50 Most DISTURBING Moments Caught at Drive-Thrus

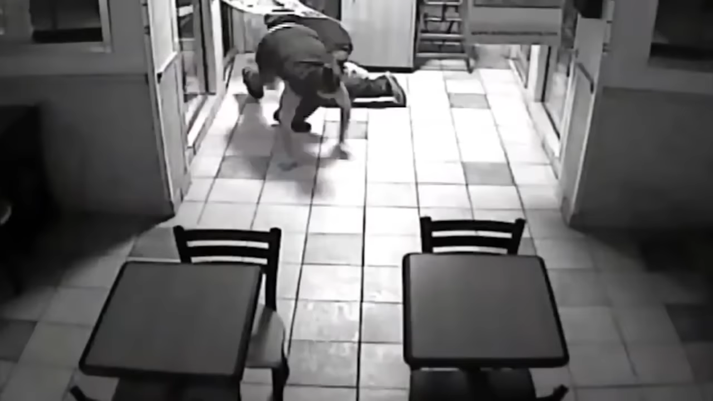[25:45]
However, their second stop is pulling the safe out of the restaurant, inadvertently leaving the evidence the police might have needed.
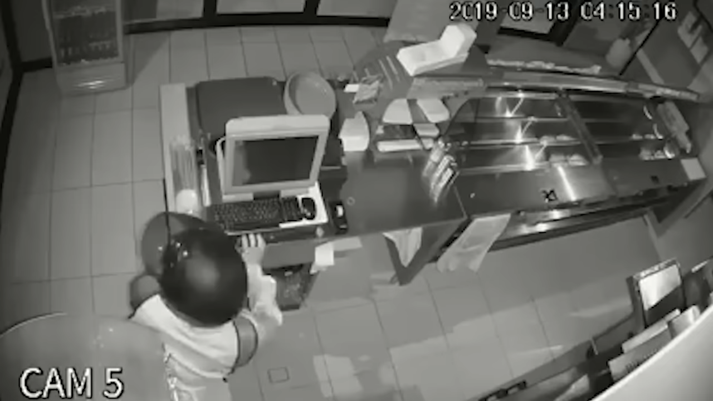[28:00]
They use a screwdriver to pry the register open, breaking the mechanisms as much as possible, all while not entirely trusting that they aren't being watched. Their movements become frantic as they can't pry the drawer open without significant effort.
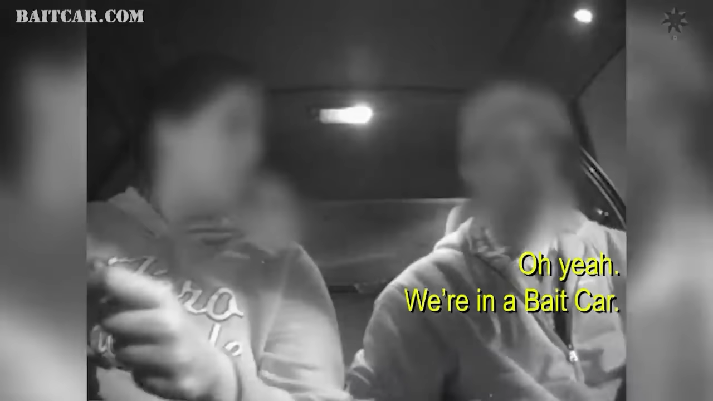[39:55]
Are we? Yeah. You're lying. Unless I just get out, tell him our car died.
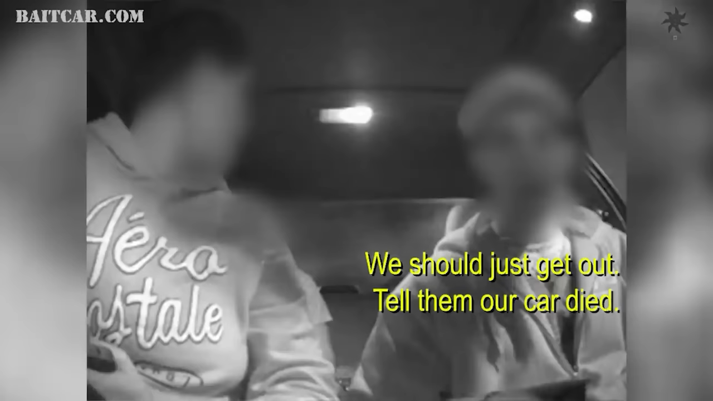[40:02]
The man in the driver's seat is quick to realize what's going on. His voice is low and calm as he informs his counterparts that they're in a bait car right as police officers surround them. Police, look at your hands! Look at your hands!
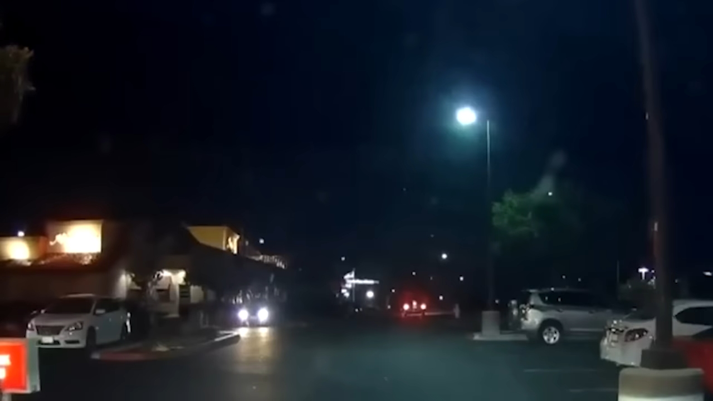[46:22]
Oh my god! Are you okay? Call 911! They begin to call 911, but they can't escape for long. A second item is launched at them, sending them into a frenzy as they speed off into the night to get to safety.
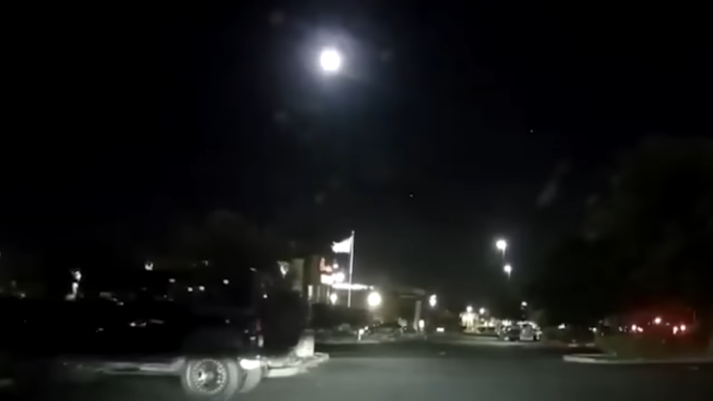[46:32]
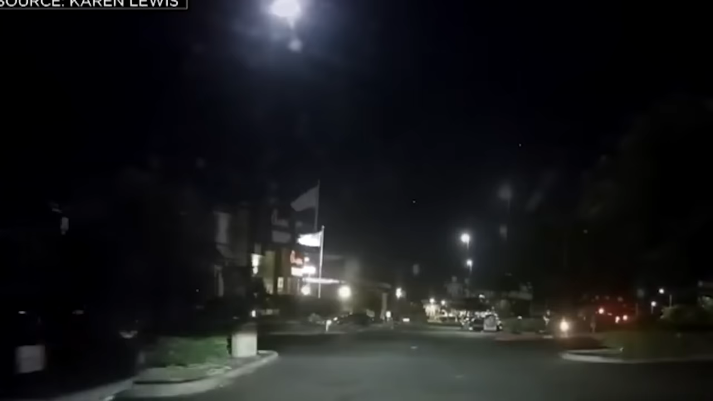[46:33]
They threw stuff in our window and tried to... Drive!